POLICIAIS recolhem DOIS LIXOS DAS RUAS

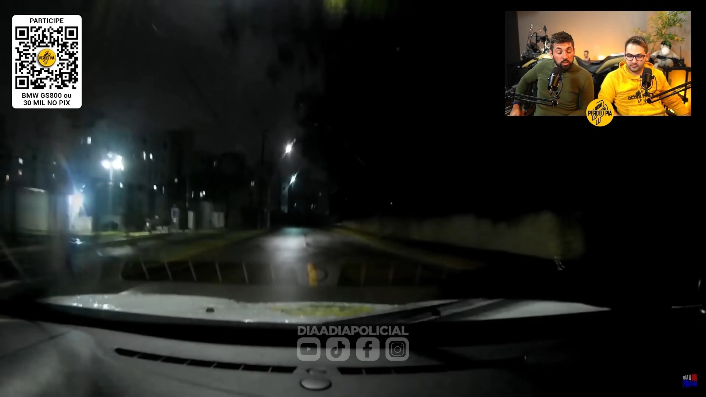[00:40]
pelo visto passaram informações Que um gol vermelho com roda Acapulco Fez alguma coisa, né? Tem um carro dentro do celular Tem um celular dentro do carro Ah, um celular sendo rastreado, um celular com rastreamento É um gol vermelho com roda Acapulco O que é isso, roda Acapulco? Roda Acapulco é o modelo de roda Roda meio fechadinha Opa, veio Mas é roda preta, né? É, aquele roda preta, não é roda Acapulco Roda de ferro preta Mas, né?